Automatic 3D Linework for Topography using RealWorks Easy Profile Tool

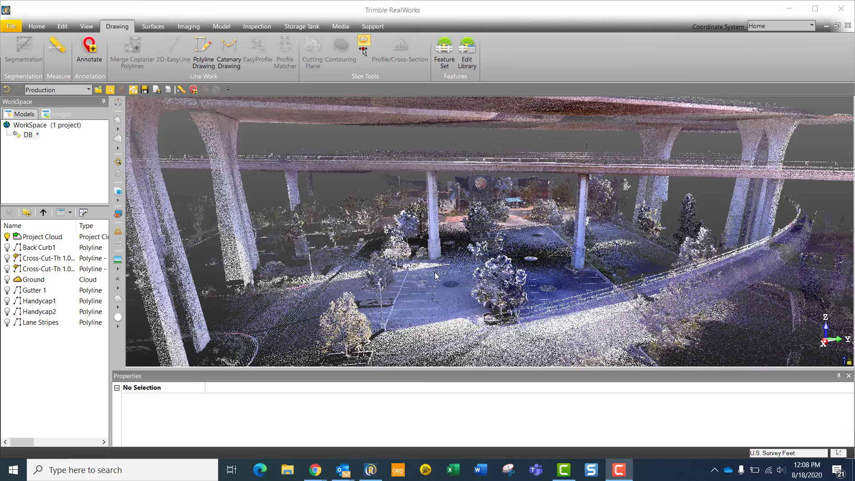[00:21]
This is Joshua Van Diver with Allen Instruments and today we're going to focus on utilizing the Easy Profile tool as well as a copy tool for topographic surveys. The data that we're looking at here is of a Dave & Buster's in San Diego, California and from end to end we have well over 500 feet of data.
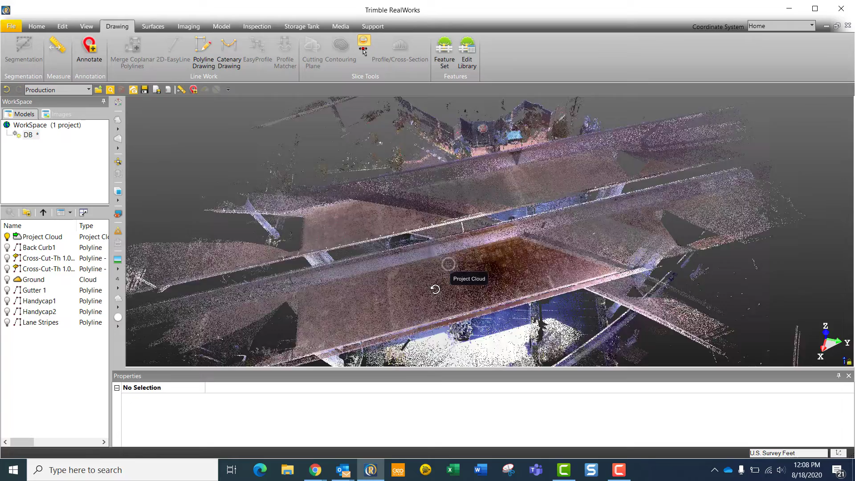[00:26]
The data was collected with 8 station setups in under 40 minutes utilizing medium resolution 4 minute scans. But today what we're going to focus on is just the ground
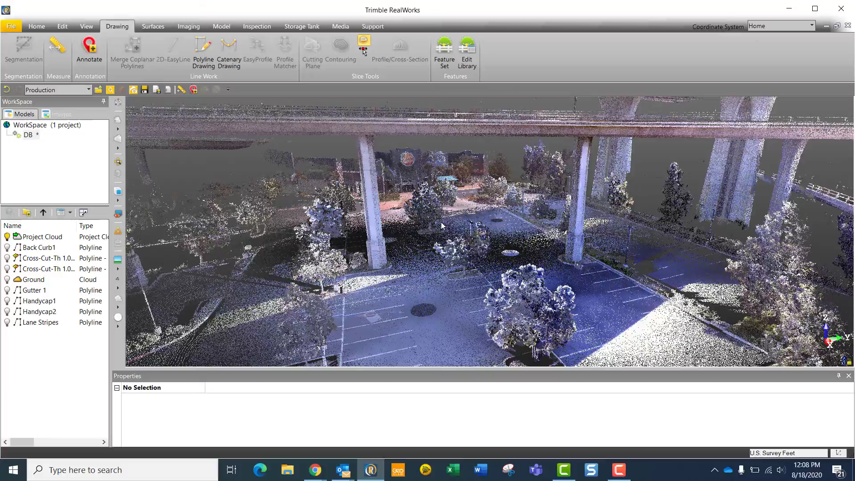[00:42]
surface itself and for that we can use our segmentation tool
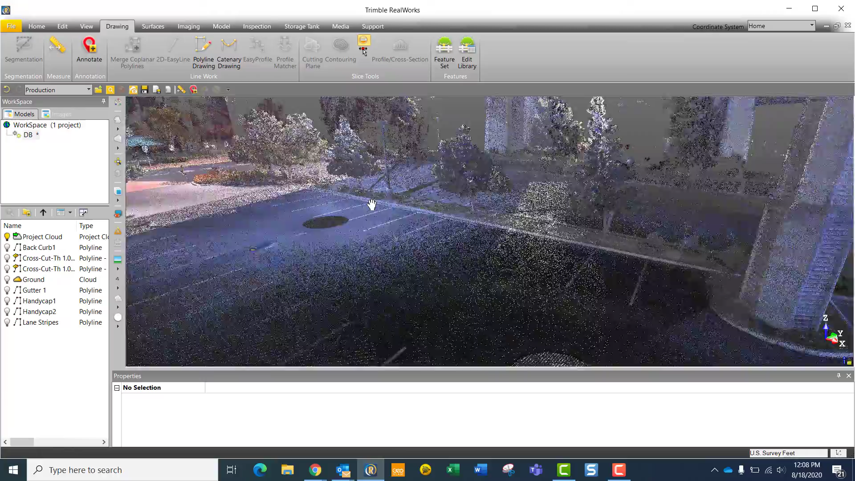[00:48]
to grab an area of the point cloud that we're interested in.
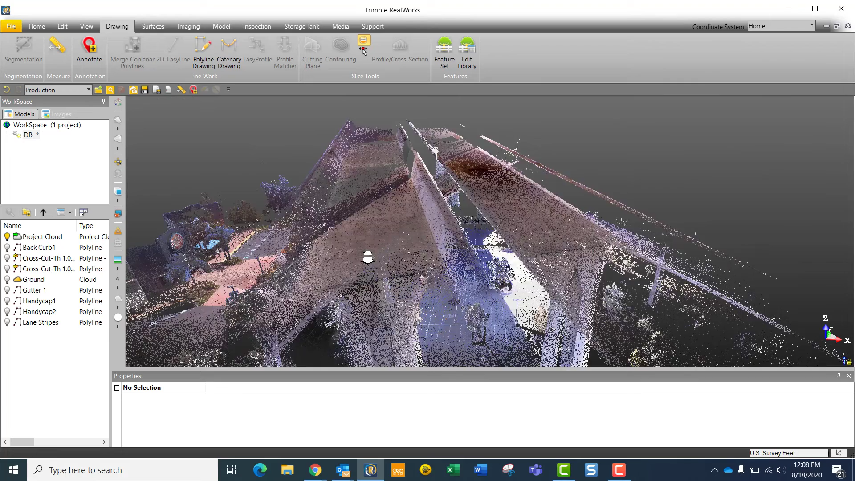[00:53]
And I've already created one segmentation here and I labeled it ground so we will go to view just the ground surface.
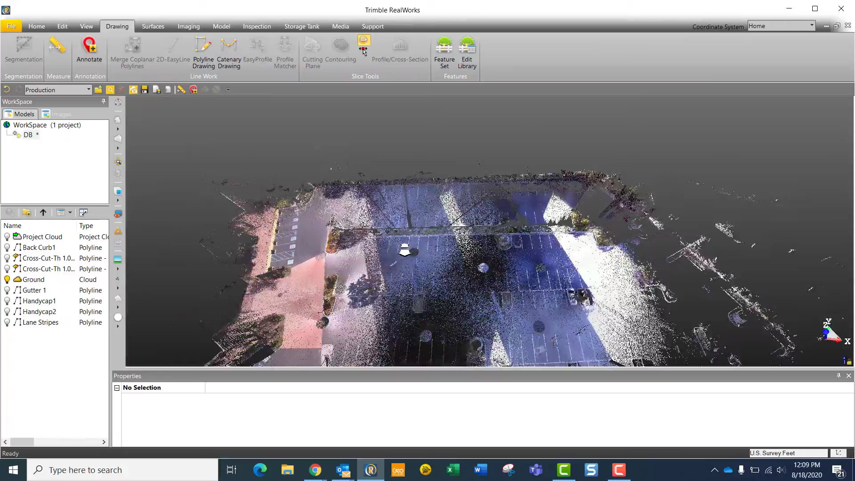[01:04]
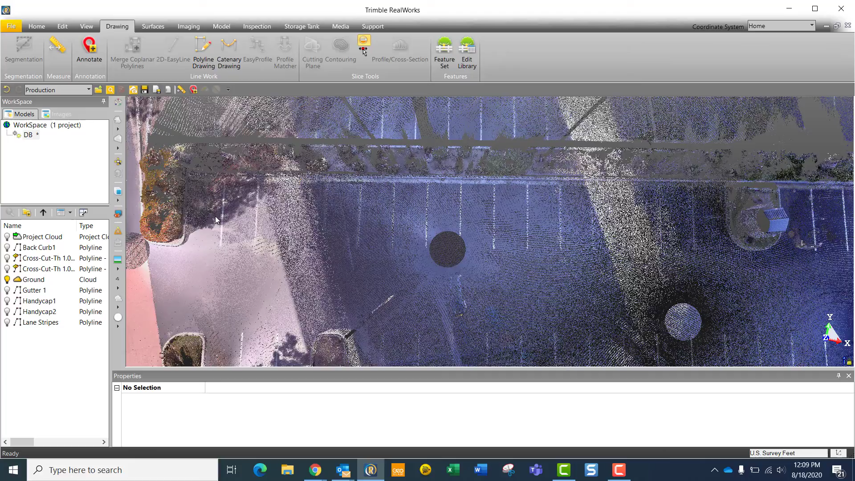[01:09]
Then we'll take a look over our area of interest which we want to collect this curb and gutter information back here along with the lane striping.
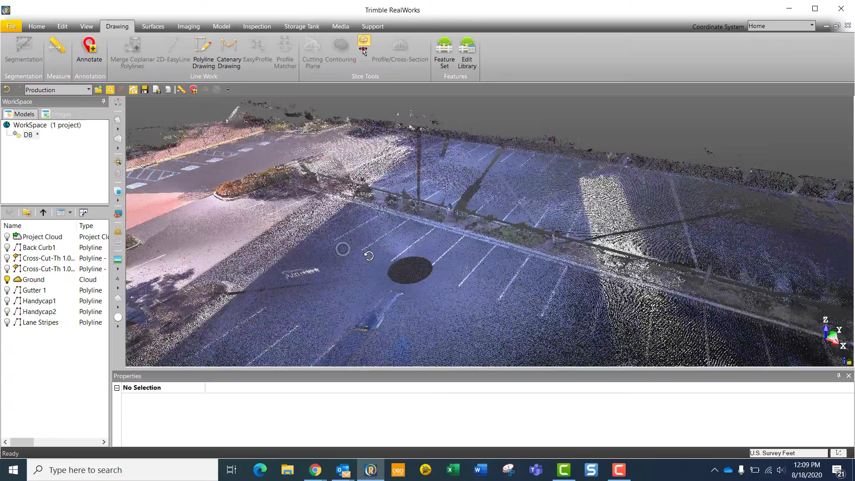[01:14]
So I'll get a nice overhead view and go from perspective
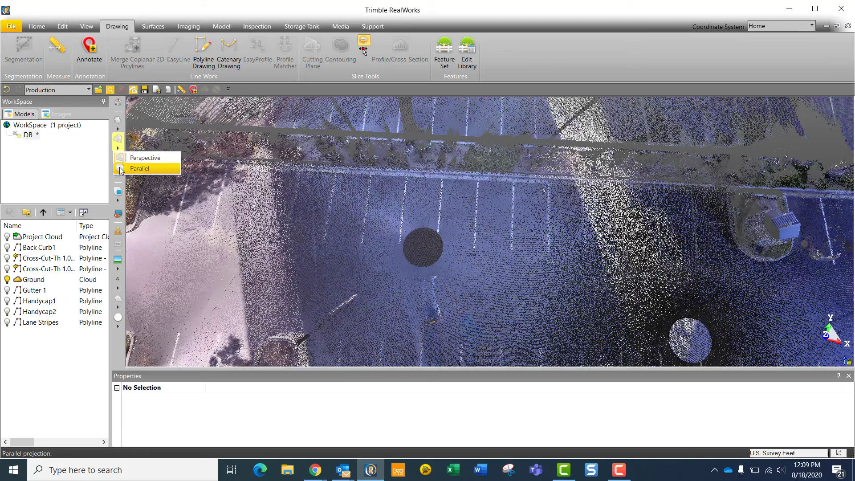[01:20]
to a parallel view and then just fence out an area that I want to work with with my segmentation tool again. So I'll simply grab an area that will include the curb and gutter and some of this lane information that I want as well too.
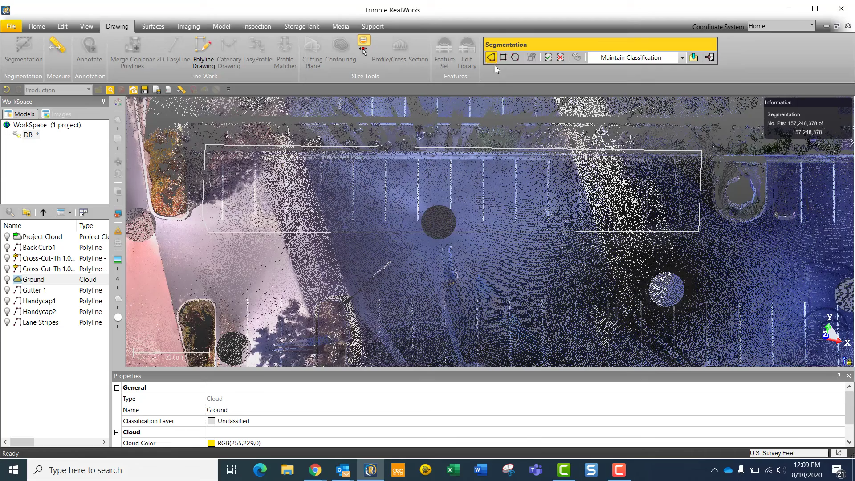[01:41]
Check that in, create the object and close the tool.
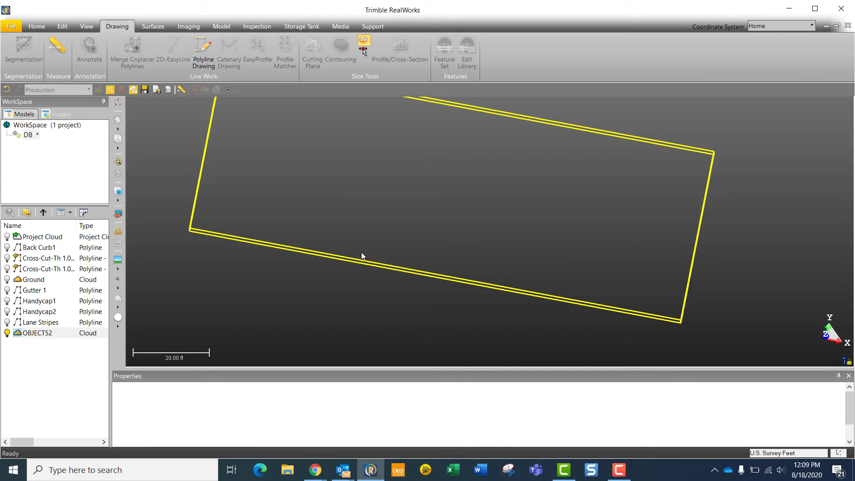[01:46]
Now I'm just viewing the area of interest that I want to create my break lines on.
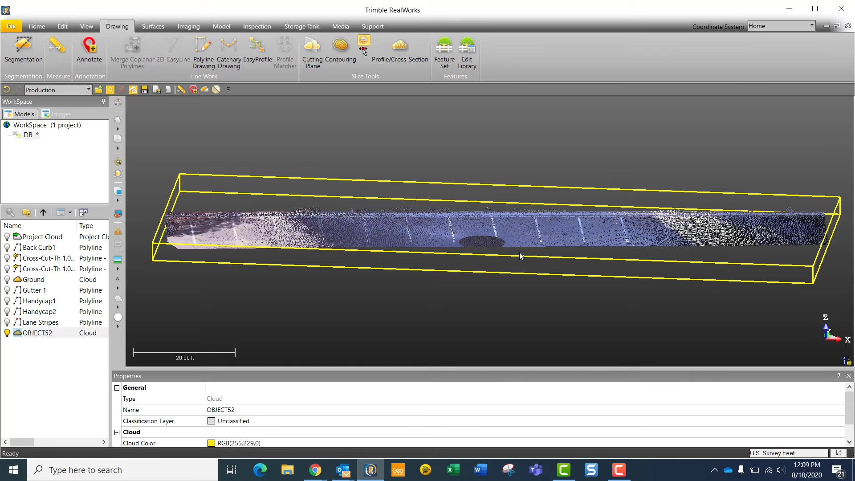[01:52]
So from here we can open up the easy profile tool.
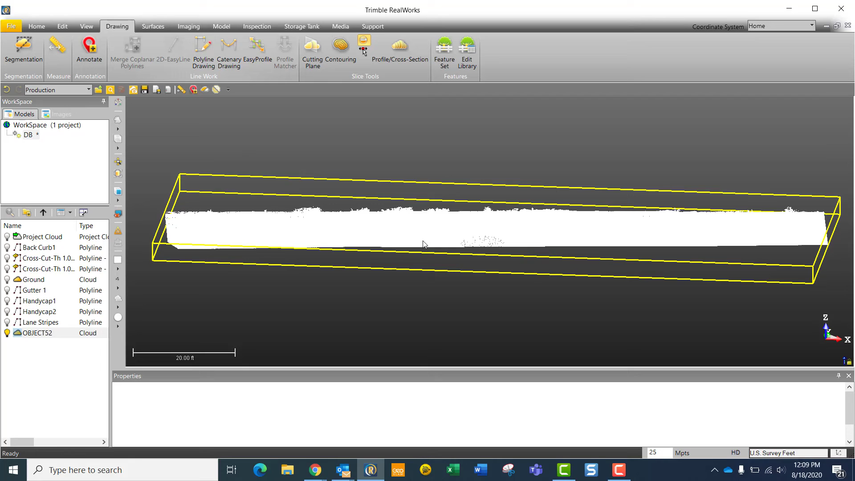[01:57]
And once this loads,
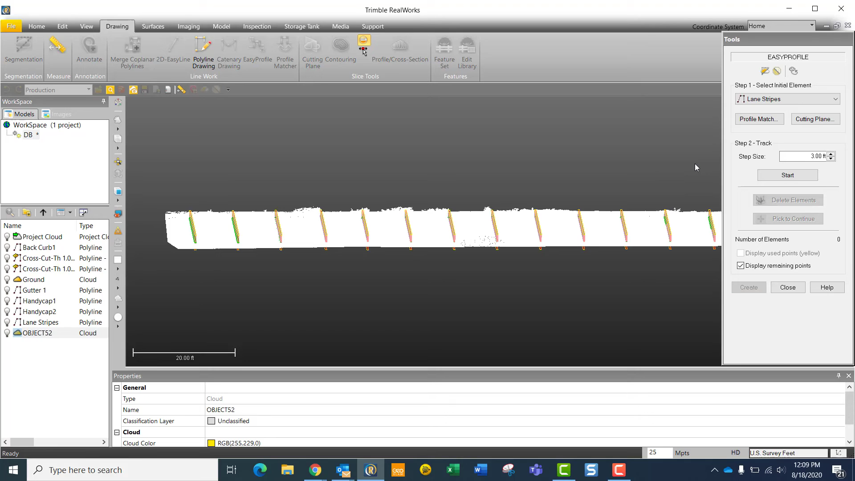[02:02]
we will determine how we want to cut and slice the point cloud with our cutting plane tool.
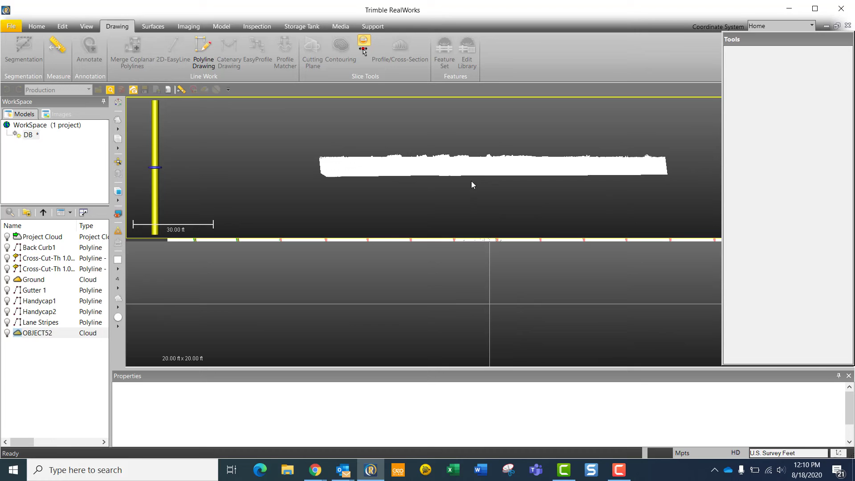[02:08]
So within the cutting plane tool, I'm going to define a cutting plane that's actually going to run through the point cloud.
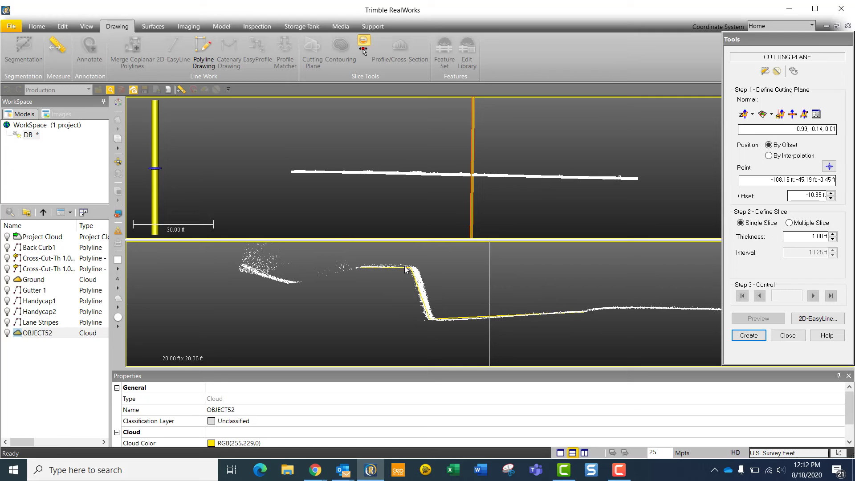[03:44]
So now you'll see in yellow, the template has been created for the entire curb and gutter. So we can hit create.
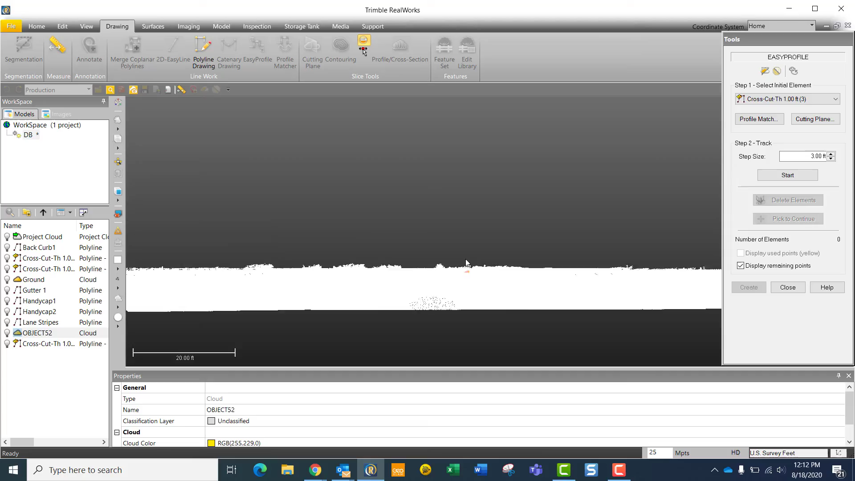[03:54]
And now it's going to show us in red what that template looks like.
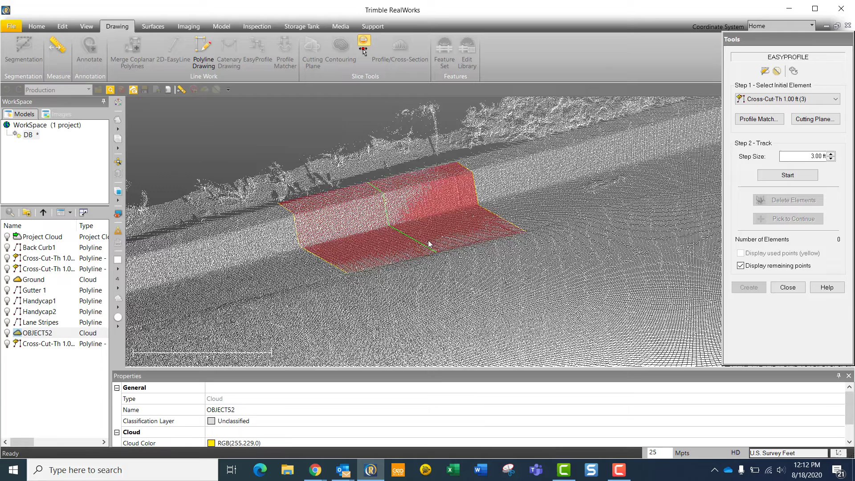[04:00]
So from here, we can change the step size of the template itself. We can go down from three to one foot or maybe all the way up to five feet.
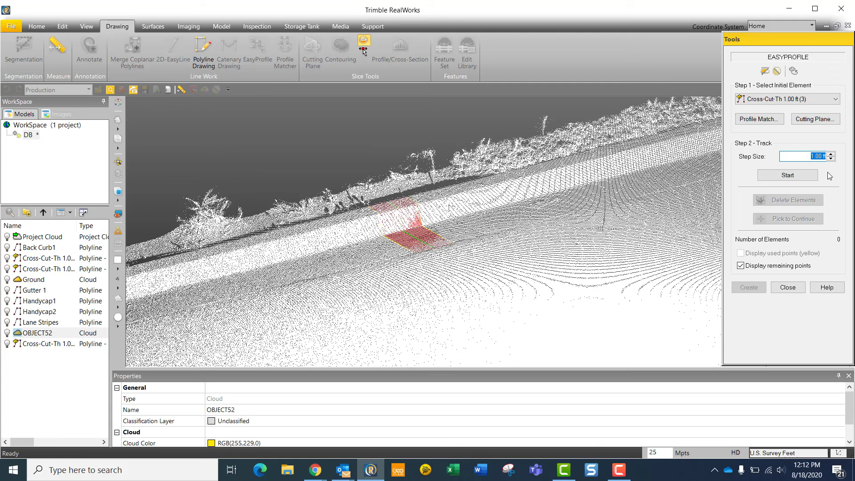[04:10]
Whichever user defined interval you prefer. When we're happy with our interval, we can hit start.